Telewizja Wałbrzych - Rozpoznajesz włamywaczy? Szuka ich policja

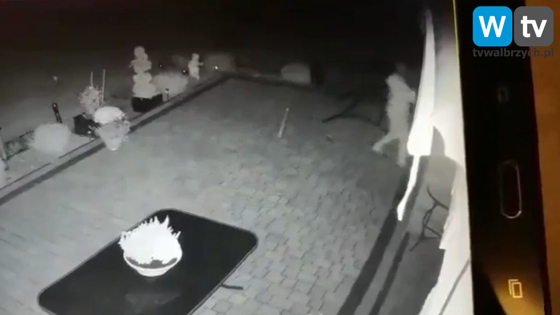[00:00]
Dwóch mężczyzn próbowało się włamać do jednego z domów w Starych Bogaczowicach. Zostali nagrani przez domowy monitoring. Policja prosi o pomoc.
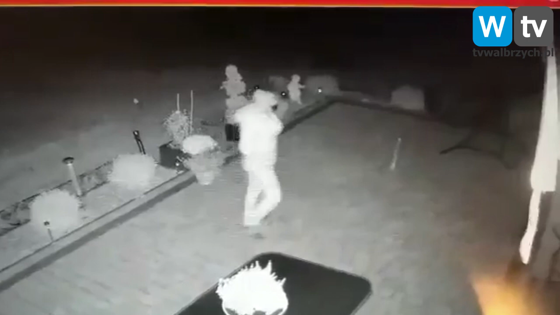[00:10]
Jeżeli poznajecie któregoś z mężczyzn, skontaktujcie się z policją pod numerem 997 lub też 112.